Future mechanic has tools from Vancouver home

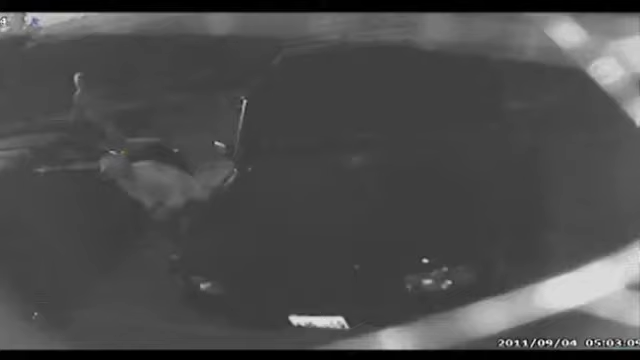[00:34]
stopped there and just a couple seconds later I see two guys running in, you know, just bending over, grab the tools, run back.